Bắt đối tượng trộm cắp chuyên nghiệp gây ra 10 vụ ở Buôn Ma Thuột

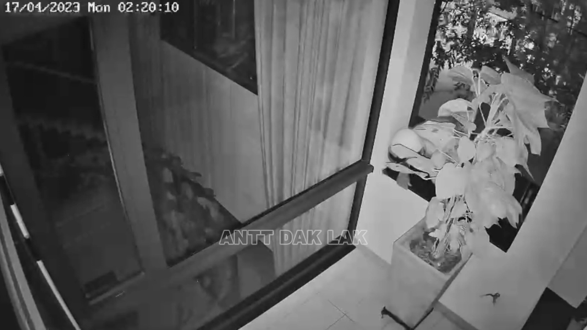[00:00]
Công an thành phố Bùa Mật Thuật tỉnh Đắk Lắc vừa điều tra làm rõ bắt xử một đối tượng liên tiếp gây ra 10 vụ trộm cắt tài sản trên địa bàn thành phố với nhiều thủ đoàn rất tinh vi.